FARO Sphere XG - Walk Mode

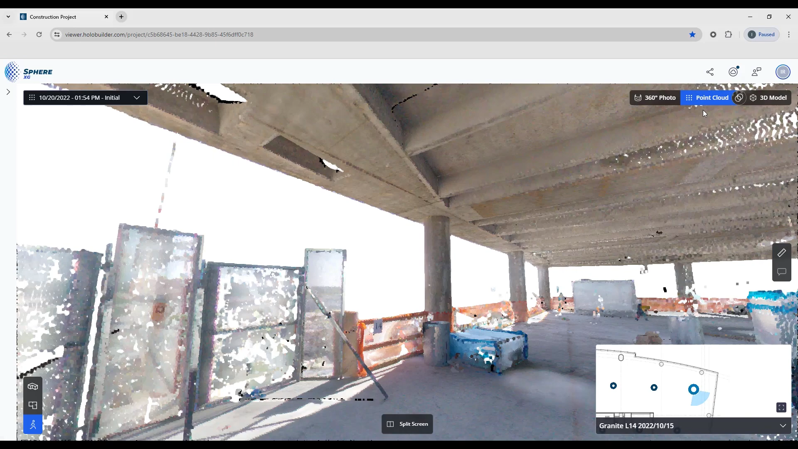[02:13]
So now we're looking at the same waypoint but we're looking at it in the point cloud mode. So we're looking at the scan data and you can see we have that little pie slice that's rotating that lets me orient myself against the floor plan.
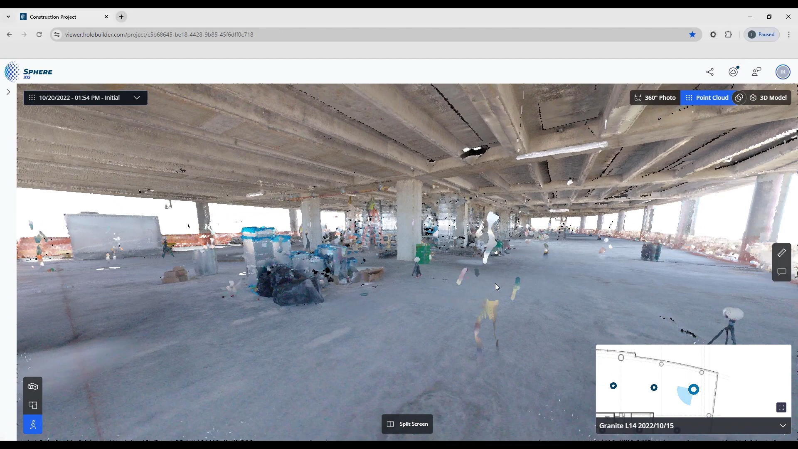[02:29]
In addition if you do have a model uploaded
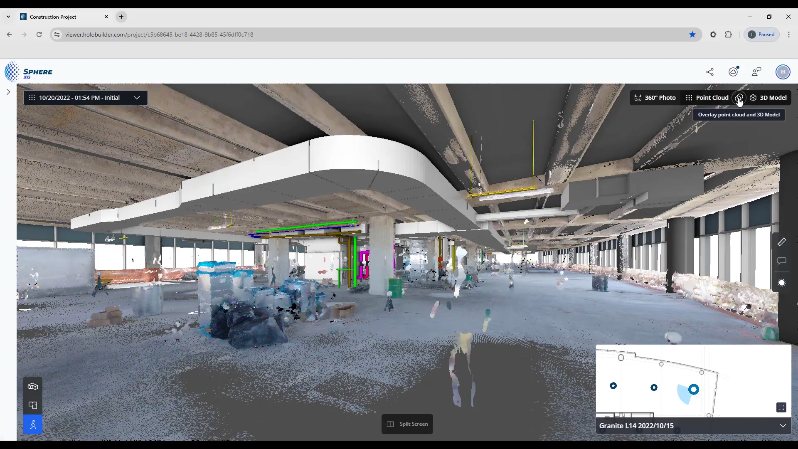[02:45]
and you can see both the cloud and the
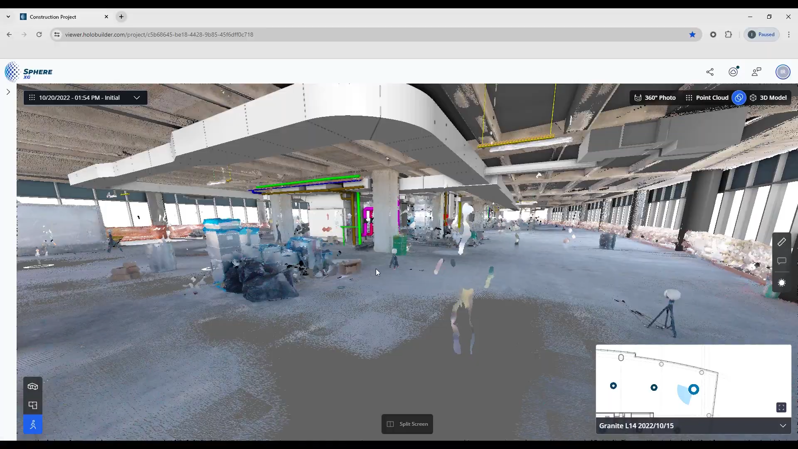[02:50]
model to run that comparison and the 3d controls are the same once you're in here as they were with the
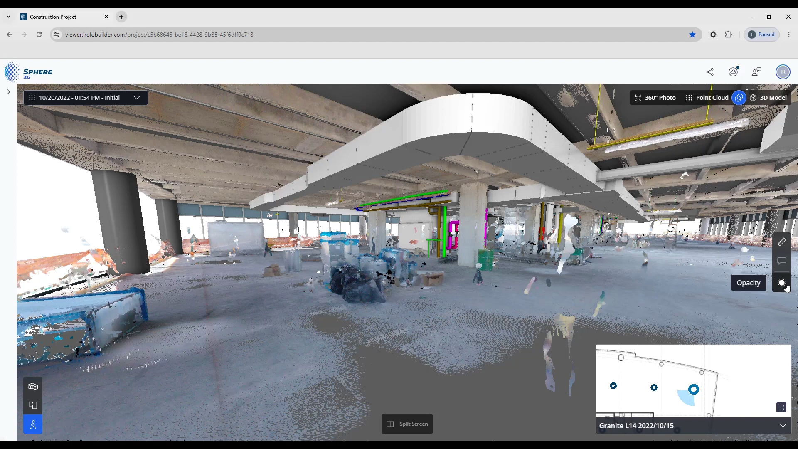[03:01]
3d mode we can change the opacity of the model or the point cloud just to give us a better view. Thank you.